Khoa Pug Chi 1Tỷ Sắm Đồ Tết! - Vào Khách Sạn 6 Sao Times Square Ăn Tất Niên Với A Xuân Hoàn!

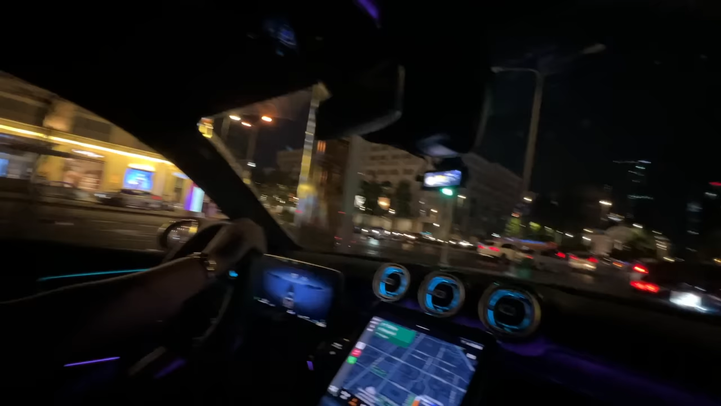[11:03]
Bây giờ là sau hơn 3 năm mình mới đi dạo lại các bạn. Thì Kemen hướng quay lên trên, bạn thấy chữ Kemen thấy chữ Times Square không? Thấy tòa nhà Times Square không?
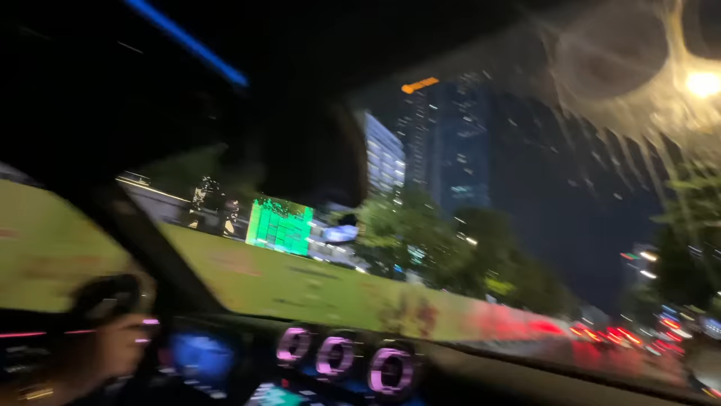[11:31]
Thì mình sẽ review kỹ các bạn xem cách đi vô rồi đậu xe sao rồi. Đây, phố đi bộ hiện tại đang làm như đường Xuân đó sao các bạn. Nè.
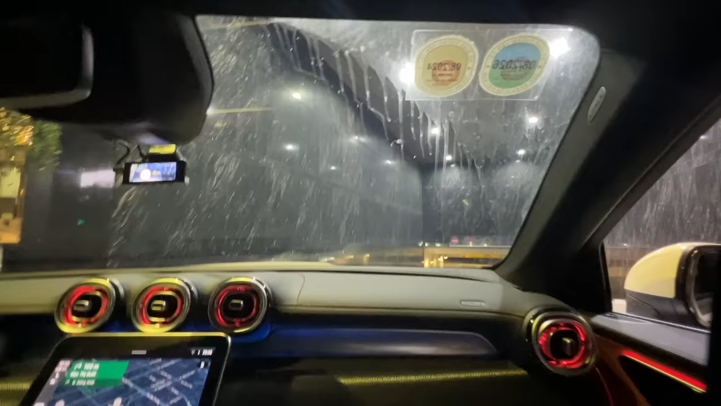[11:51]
Đây là hướng đi xuống hầm nè. Nhà hàng vô trong Times Square.